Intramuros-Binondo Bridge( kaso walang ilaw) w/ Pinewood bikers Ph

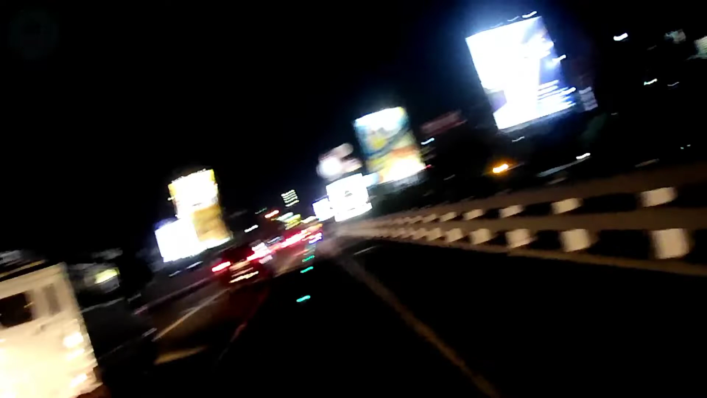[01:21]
Approaching na kami sa Makati. So ito na yung boundary. Then naiwan na ako. Kaya medyo bibilisan lang natin.
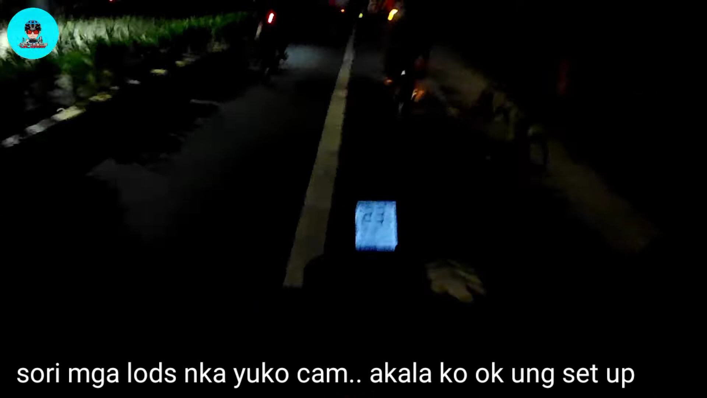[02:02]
Night ride sa gabi. Diyan lang sa tabi-tabi.
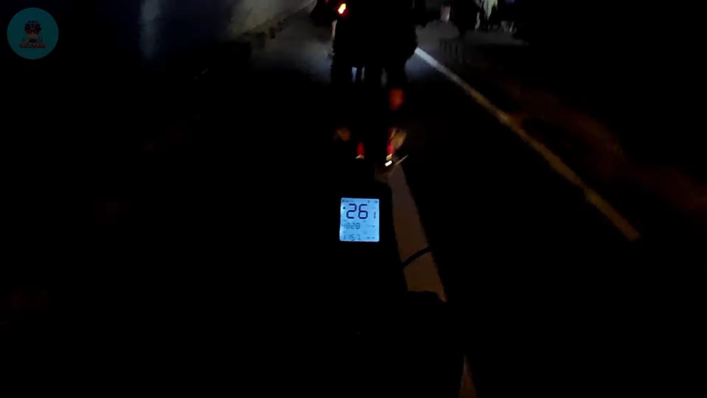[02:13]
Ah, nasarapan natin si Pops Jerby.
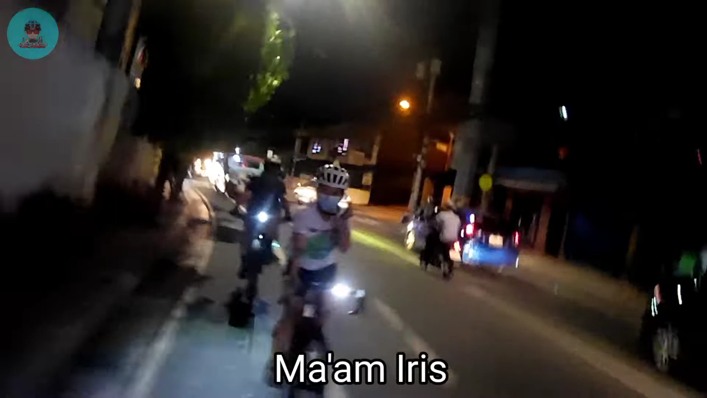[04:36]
Ayun o si Ato, naka-BTC o!
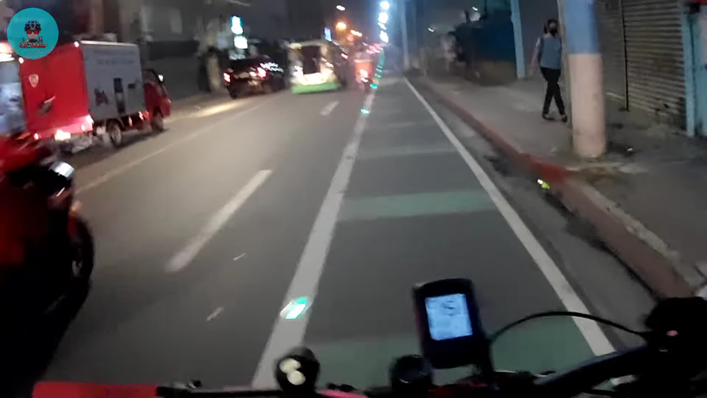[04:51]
So nasa Makati Municipal na tayo.
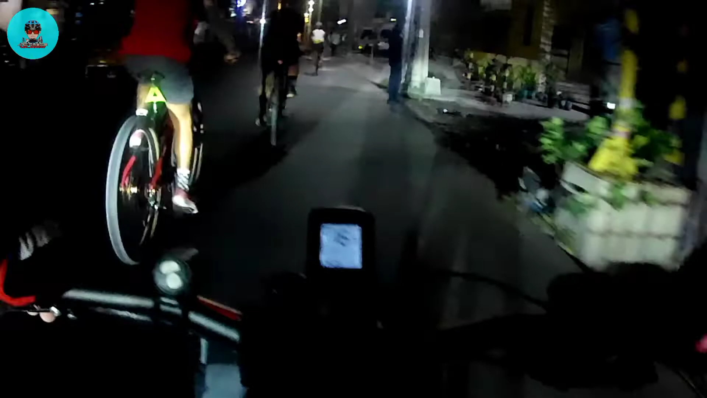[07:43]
So, yun, no, mga lods. So, nandito na kami sa SM City, Manila.
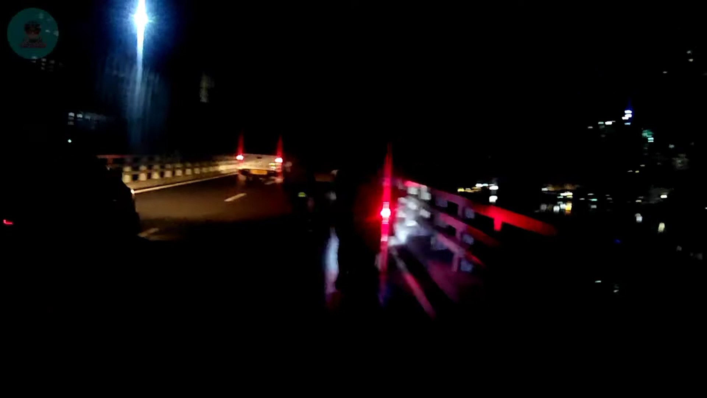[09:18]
Ano kami magpipicture nito? Hindi makita. Hindi nyo makita ng mga lods.